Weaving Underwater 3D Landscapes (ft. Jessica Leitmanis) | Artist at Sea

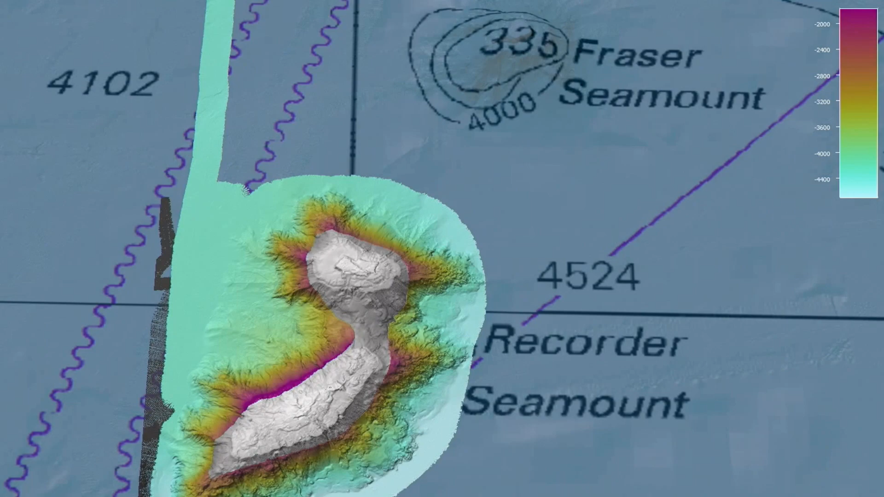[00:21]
Well we're mapping it with a multi-beam so it actually gives us a really high definition reading of what the actual floor looks